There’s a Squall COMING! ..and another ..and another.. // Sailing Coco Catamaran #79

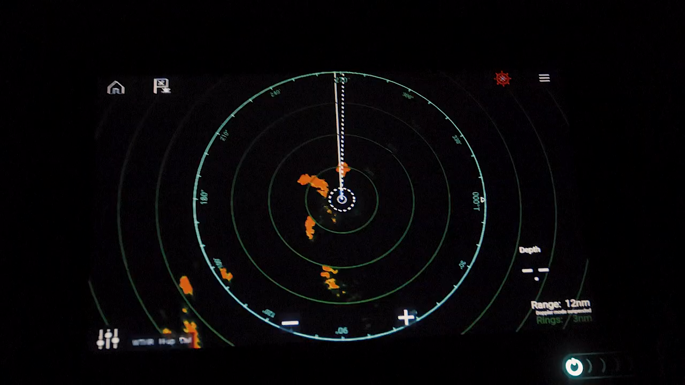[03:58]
we're just in a squall at the moment so me and stu are
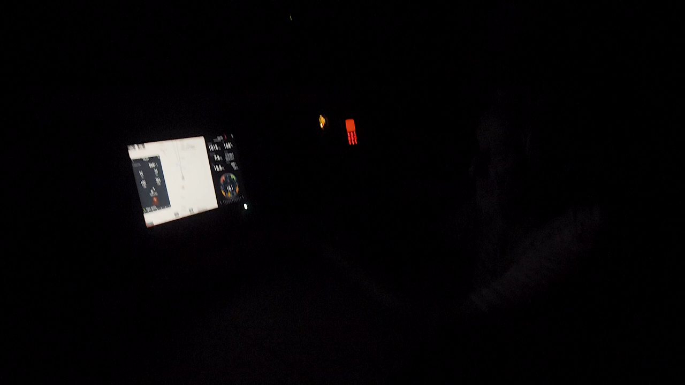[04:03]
in the saloon steering the boat according to the wind angle via our little steering
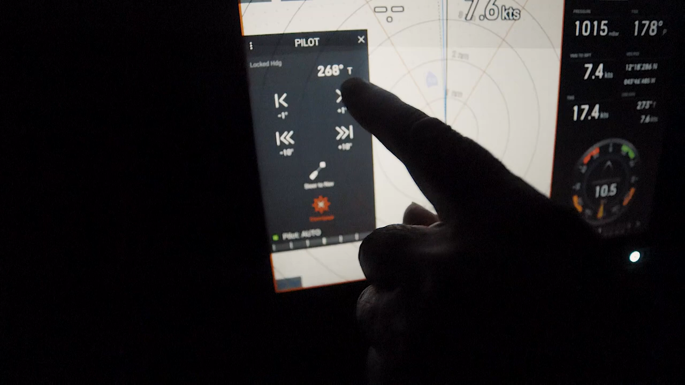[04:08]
buttons we
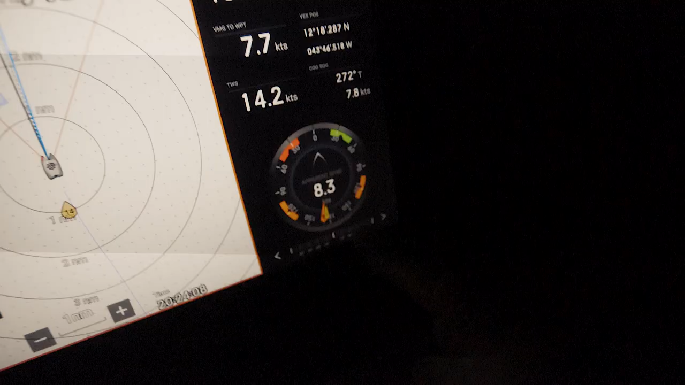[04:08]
try and keep the wind directly behind us one because our sail plan
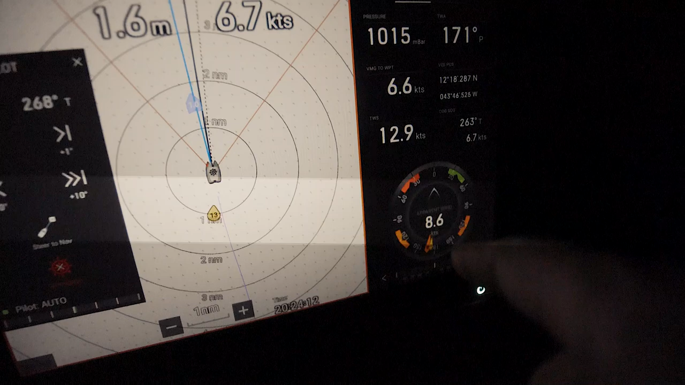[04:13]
is set so we need the wind behind us and also true wind speeds 15 knots and apparent only 10 so it gives us a lower apparent which is less stress on the